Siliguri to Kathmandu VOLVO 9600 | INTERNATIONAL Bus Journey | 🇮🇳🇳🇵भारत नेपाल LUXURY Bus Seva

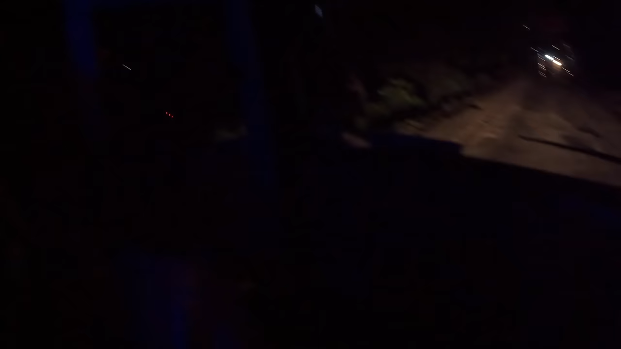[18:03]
अग्यां बॉडर के बिल्कुल सटके चल रहे हैं अपन और अभी सामने एक बैरे जाने वाला है
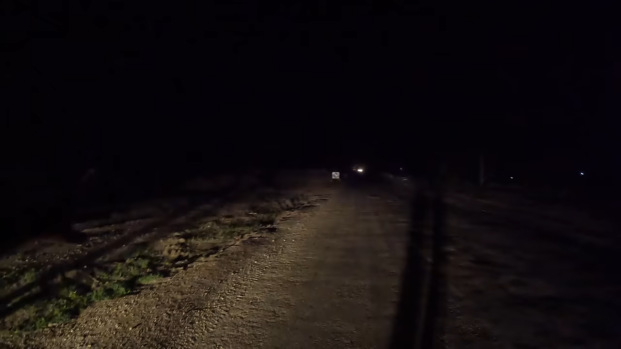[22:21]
की और चला जाता है जनक पूरो और राइट की और काट पांडू लेकिन राइट नहीं जाएंगे वह छोटा रोड़े गाड़िया जाती है बस हम सीधा जाएंग